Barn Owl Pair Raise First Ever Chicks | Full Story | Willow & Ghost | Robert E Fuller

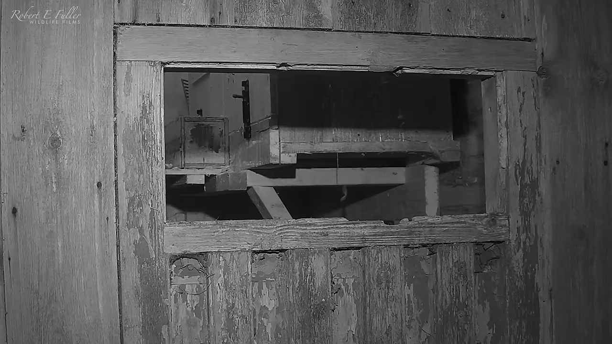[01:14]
By night, he returns to the tower and begins to call for her. But there's no reply. It's his first time courting and he's not sure if he's getting this right.
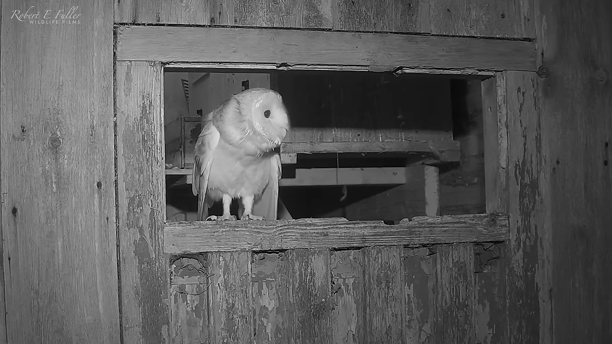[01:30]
He calls again. And this time he gets a response. He heads into the nest box hoping to entice Willow inside.
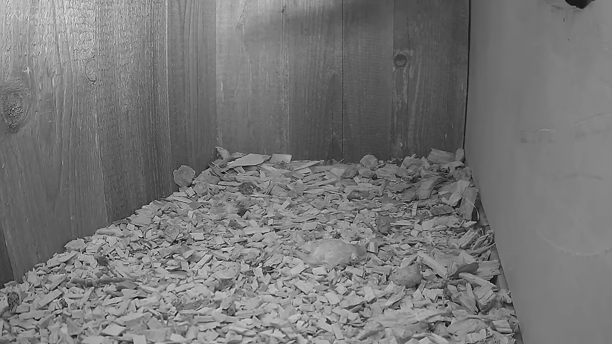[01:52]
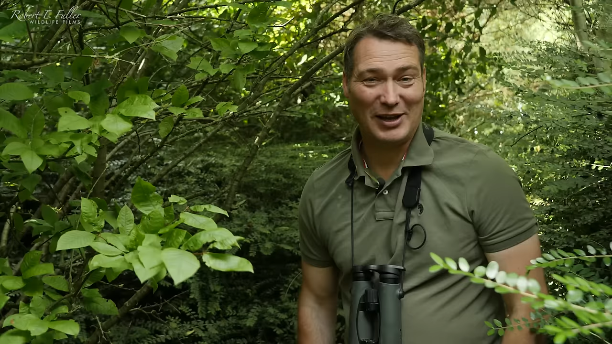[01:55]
Spurred on by her reply, he calls even louder. Soon Willow arrives to see what all the fuss is about.
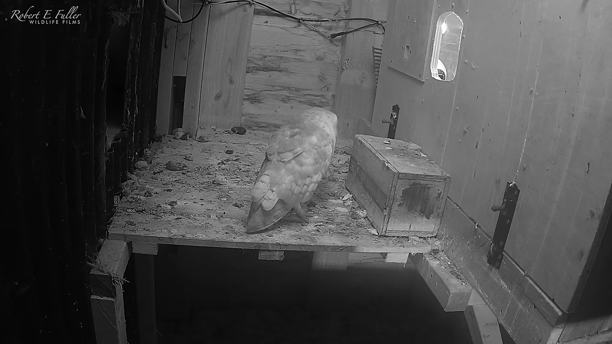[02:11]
She's curious, but seems a little bit nervous as she heads inside. Ghost rushes towards her, screeching loudly.
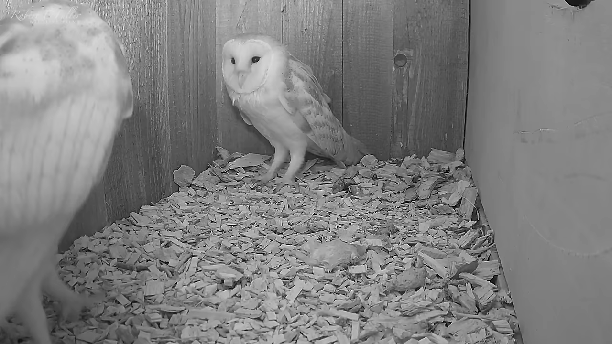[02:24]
He charges again, grasping a beak, an early part of the courtship process. Willow joins in, but soon she's had enough for one night. She makes her exit. Ghost, meanwhile, seems satisfied with his progress so far.
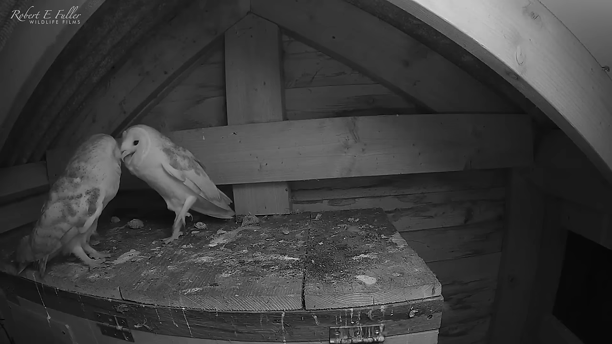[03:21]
The bear show telltale signs of courtship. Clasping each other's beaks. Allopreening.
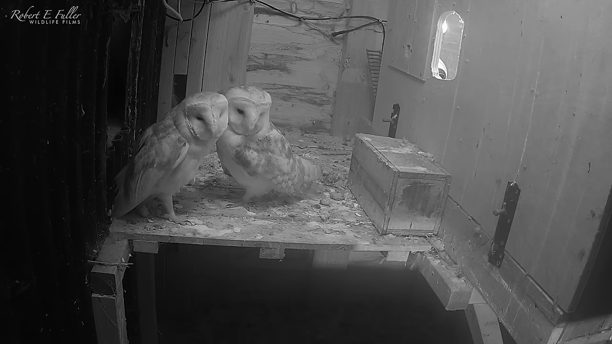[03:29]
And spending more and more time together.
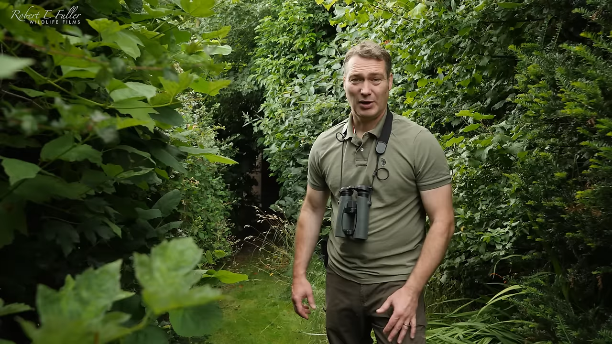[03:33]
But after three months, they just don't seem ready to mate. As much as Willow seems to like Ghost, she's just not convinced by his choice of nest site. She seems to have her heart set on sycamore stump, so she heads over to take another look. But now the nest is occupied.
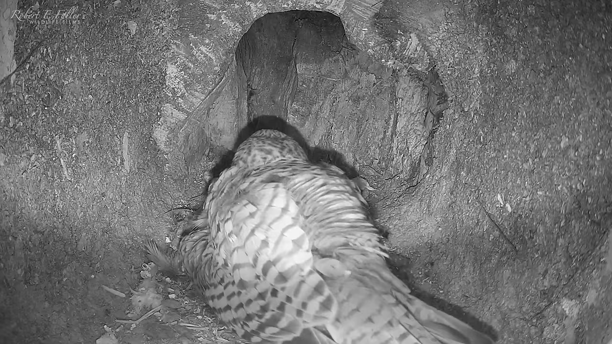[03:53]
Willow has stumbled upon the female kestrel, who vigorously defends her eggs and her two tiny chicks. After the scuffle, Willow retreats, but she's not giving up without a fight. Twenty minutes later, she returns to the kestrel's nest. But the kestrel's got a young family to protect, and she would fight to the death if needed.
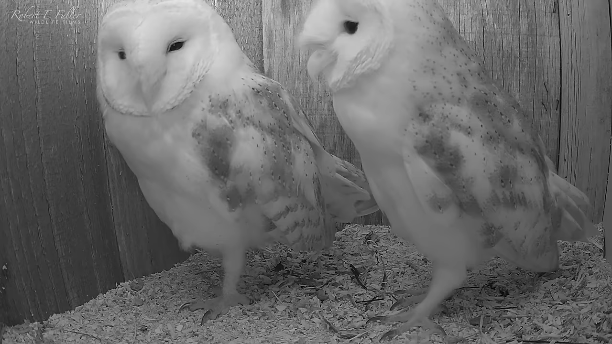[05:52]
And finally, they attempt to mate. It's obvious it's their first time.
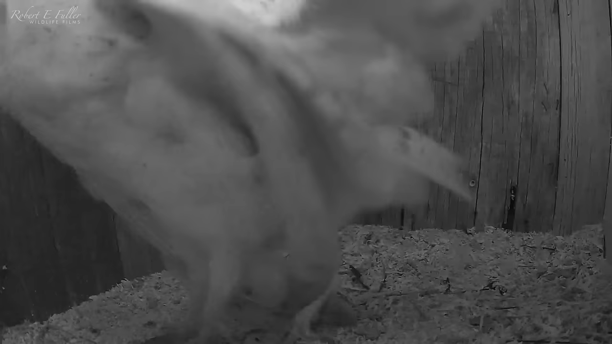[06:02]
But they soon get the hang of it. It's so exciting to see this young relationship blossom. And it's amazing to get an insight into their courtship.
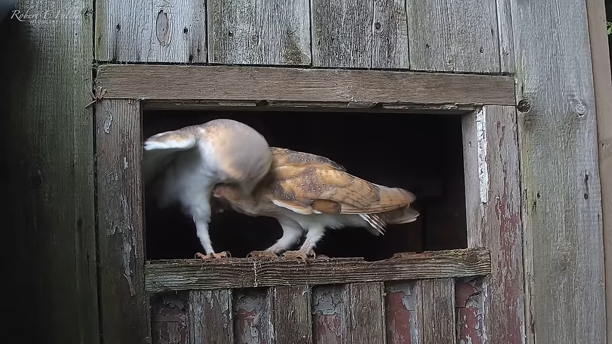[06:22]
It's so exciting to see if they lay eggs soon. Things seem to be going so well, and I can't wait to see if they lay eggs soon.
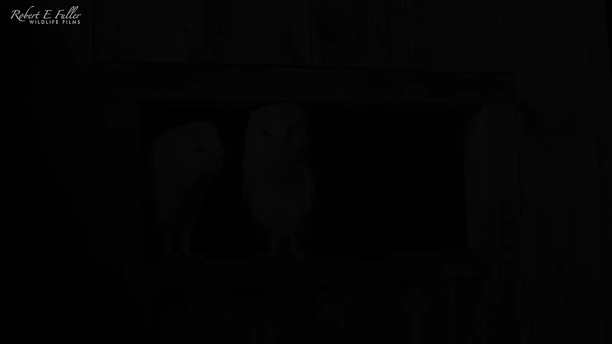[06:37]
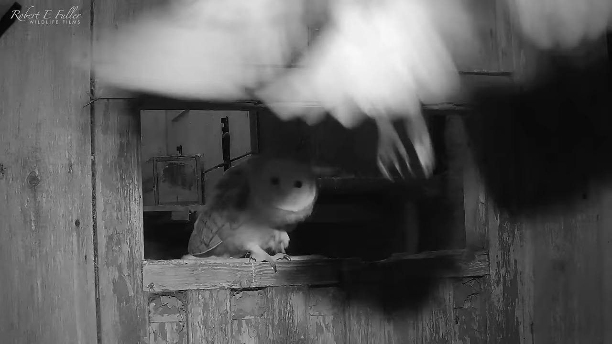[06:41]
Ghost, the male Barn Owl arrives with a mouse.
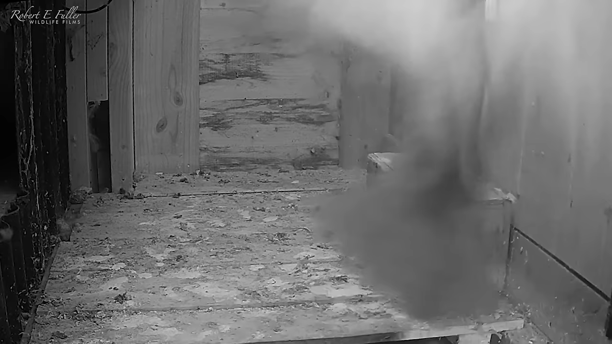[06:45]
And calls Willow into the nest box.
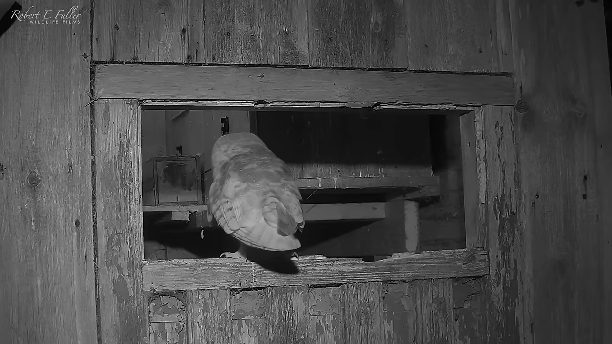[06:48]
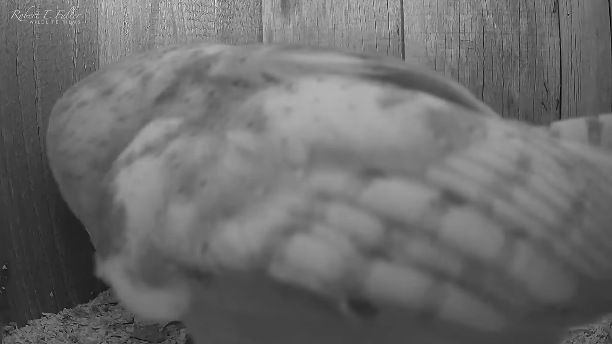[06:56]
The officer amounts to prove he can provide for her. This young pair are new to mating, and their attempts are not always successful.
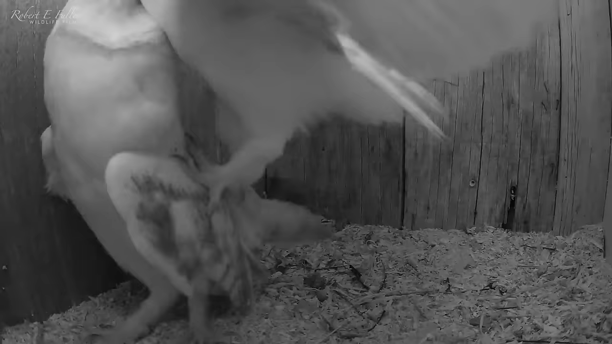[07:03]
Ghost thinks this is the perfect spot, but I'm not sure Willow's convinced about Barn Owl Tower.
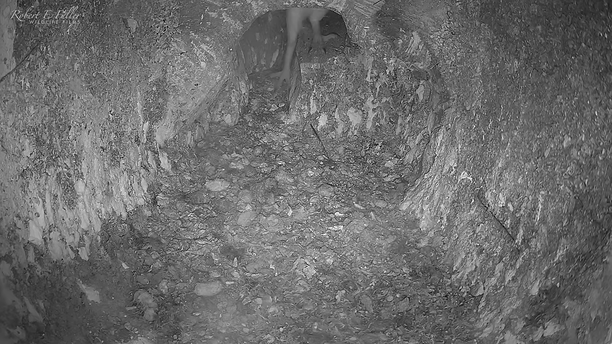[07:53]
And Ghost is happy to follow her lead.
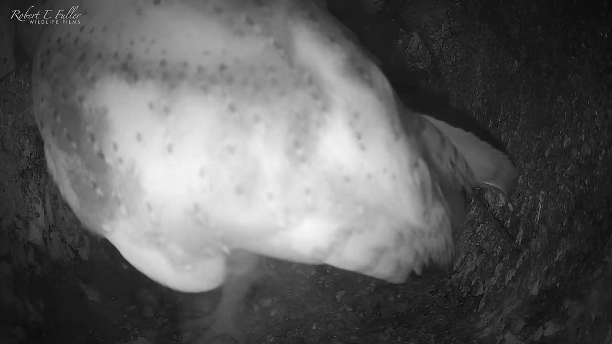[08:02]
They seem to like being back in this nest, but it doesn't come without its challenges.